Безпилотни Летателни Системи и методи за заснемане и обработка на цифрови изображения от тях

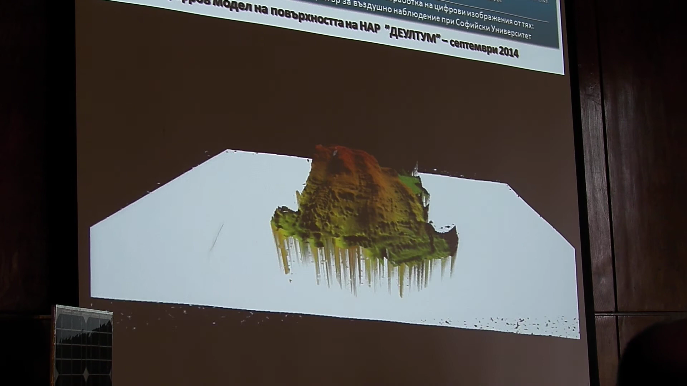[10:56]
Този модел в сферата на археологията не е много интересен, той е просто иллюстративен, но за други цели, например, оценка на територията, която би могла да бъде под вода, за целите на строителството и други дейности, е много вакуален. И той е една и възможността за реализиране на такъв проект, т.е. генериране на триизмерен модел на повърхността, от двуизмерни измерения,
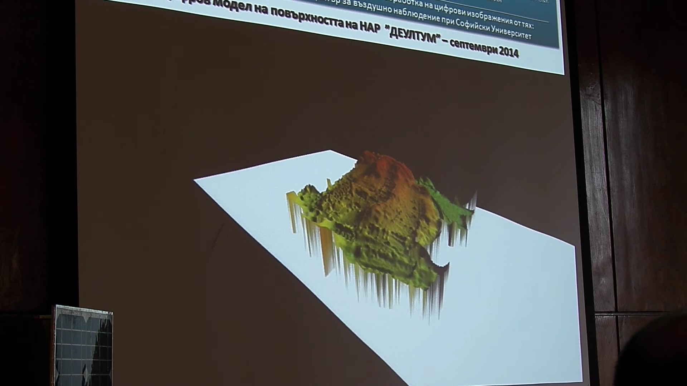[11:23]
е една нефтима альтернатива на скъпополидарно застемане. Четвъртата и последна в презентацията,